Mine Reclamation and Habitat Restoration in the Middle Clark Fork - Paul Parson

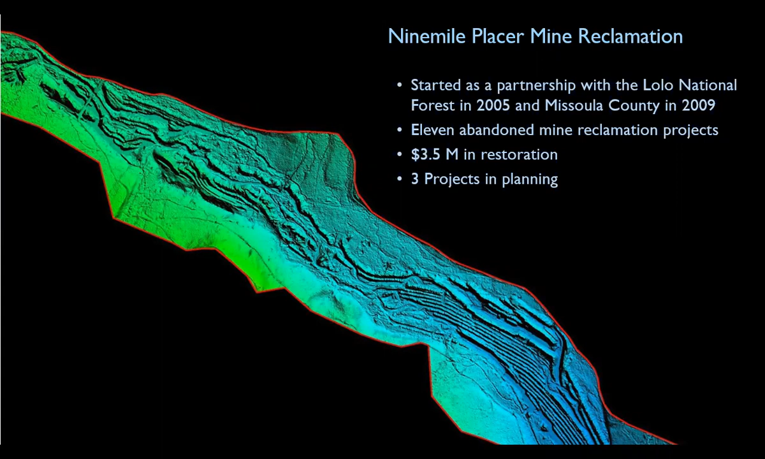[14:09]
They did have to move all the water. That's exactly right because they couldn't work in a stream. So what did they do? They moved the river to the side of the valley.